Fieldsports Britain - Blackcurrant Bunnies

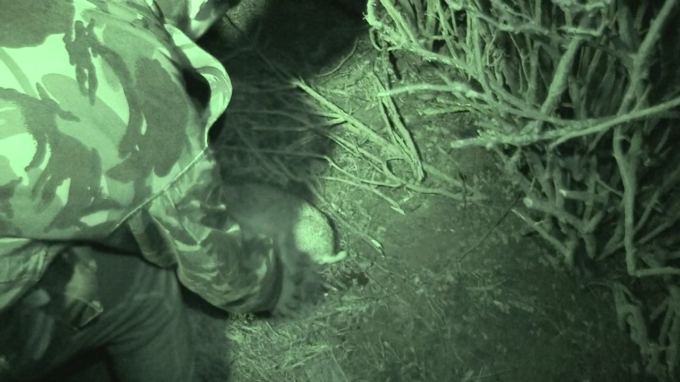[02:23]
But as Kai has assigned him the job of picker-upper, plus given him a priest, it looks as if Josh is in for an evening to remember.
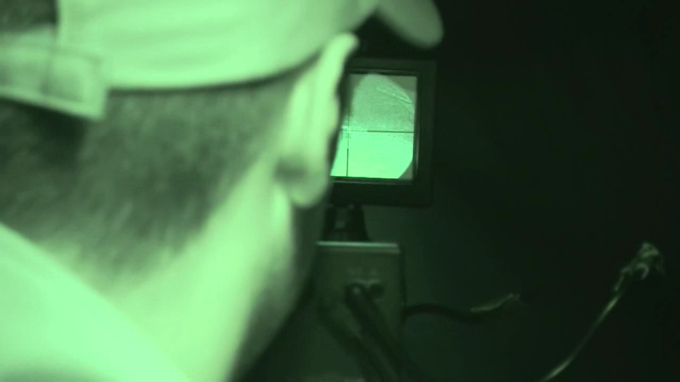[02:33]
First we need to zero the 2-2 plus nightside, which has a special place in Kai's heart. Have a look at that.
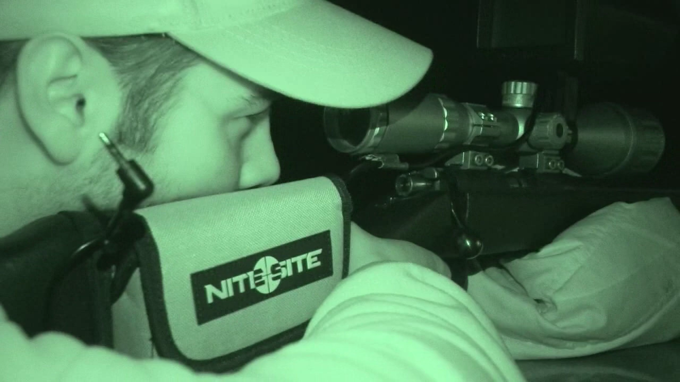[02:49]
But when I first started the NS200, I started using it for rabbiting and I just instantly noticed the difference that
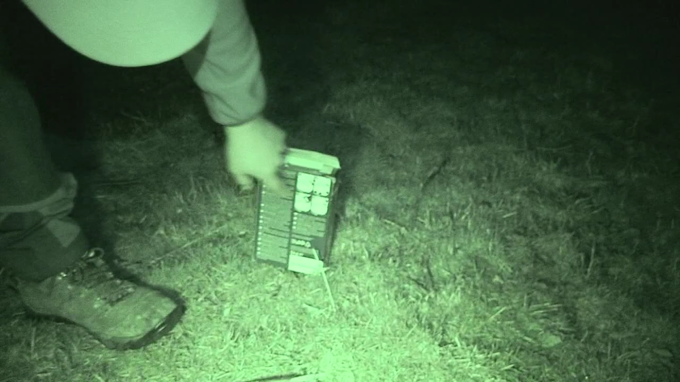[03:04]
and gives us a clue about what this guy does with all the game he shoots. After all these rabbits that we are going to shoot this evening, they go straight to Turner's game up the road.
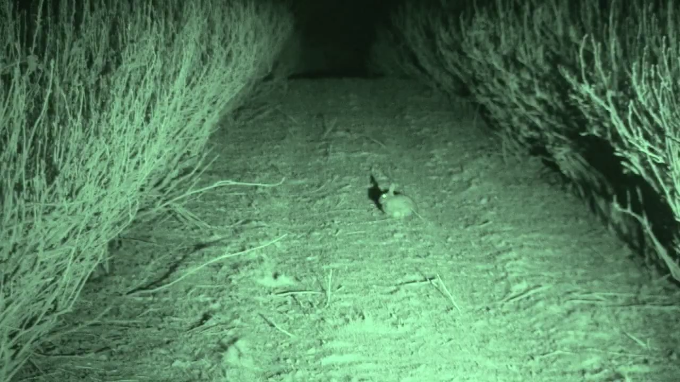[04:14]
We cruise down the end of the rows, scouting for eyes. It is not long before Kai starts filling his boots and ours. That is impressive, isn't it?
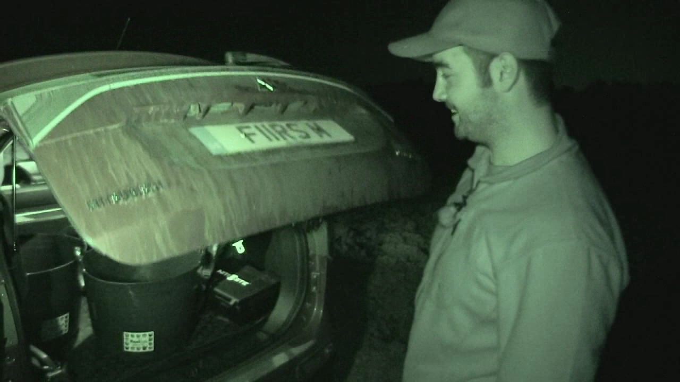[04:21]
This is what happens when it comes to field sports.
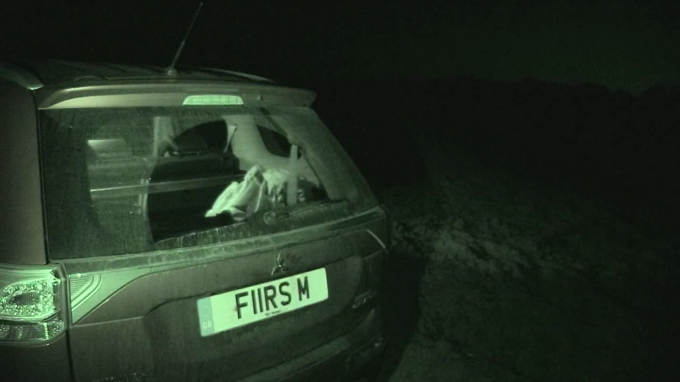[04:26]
Living the dream, Kai.
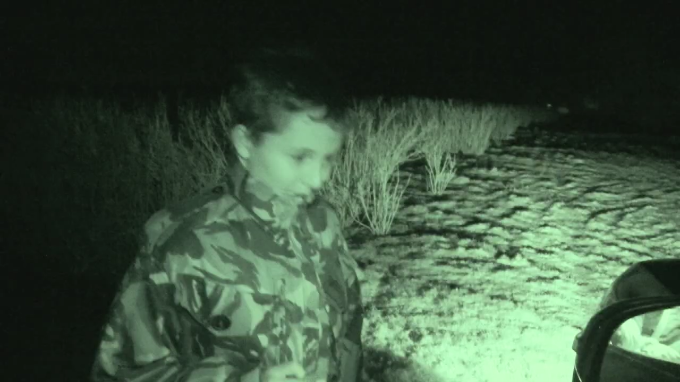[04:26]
Living the dream. Josh is tentative, but doesn't shirk his duties.
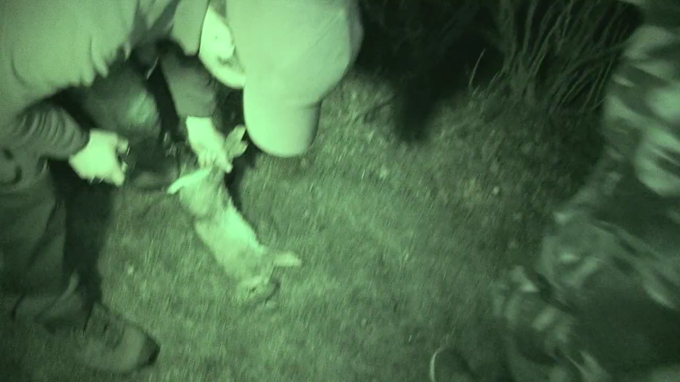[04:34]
However, we have to explain the twitching and the bleeding and the eye-popping.
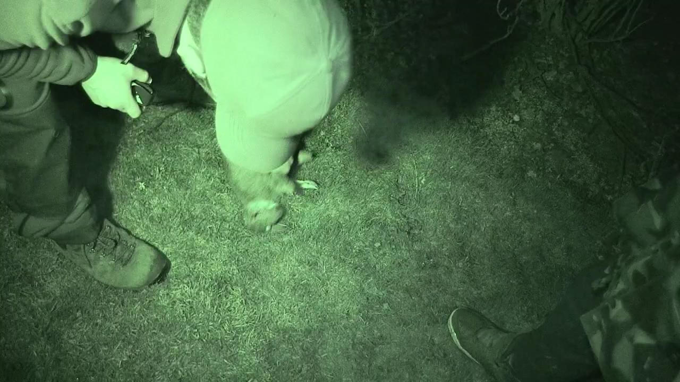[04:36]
All of which he takes on his stride, apart from the last one.
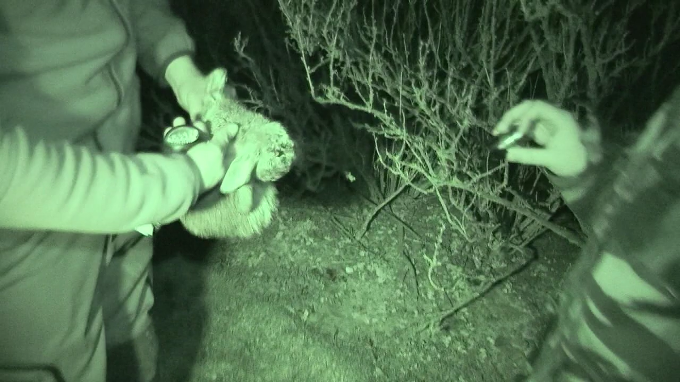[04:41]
What do you think it is going to be like?
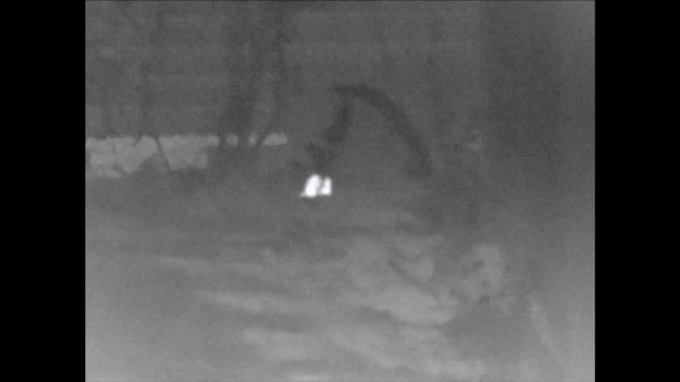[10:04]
We have been messing around with the thermal looking at the rats and we just looked at the golden eagle sitting up here on the swing,
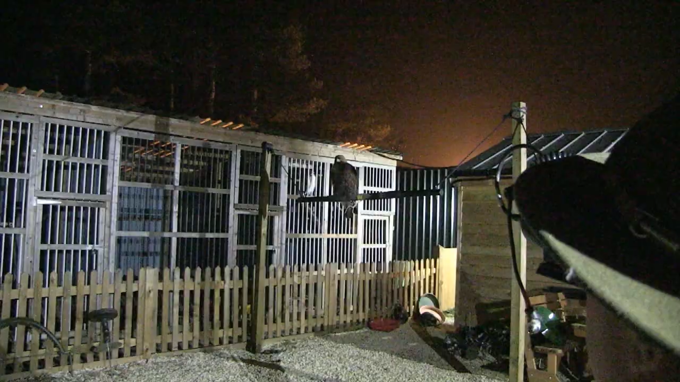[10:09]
which is baby sitting up there.
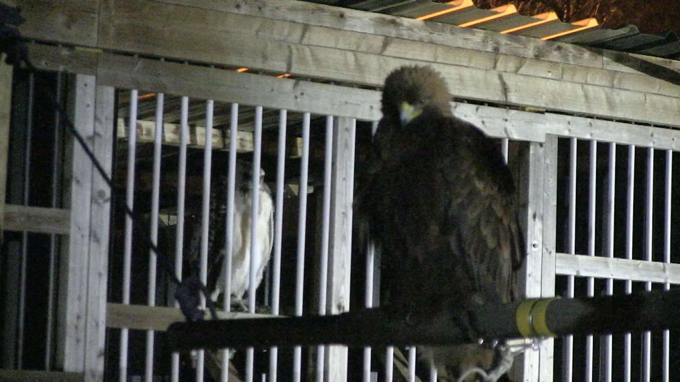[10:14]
And then we looked at one of the African species and that the difference is just phenomenal with the amount of heat loss.
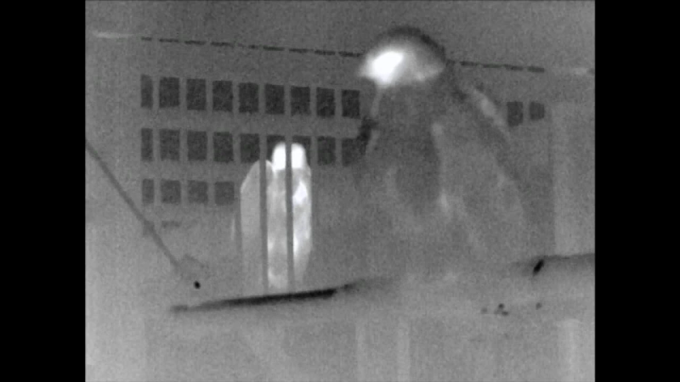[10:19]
So we have got a marshal eagle there and a crowned eagle there.
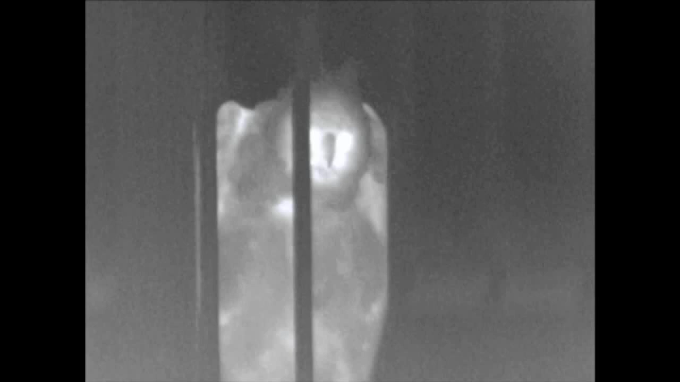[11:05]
And again that really does highlight the problems that some non-native birds have in a climate like ours.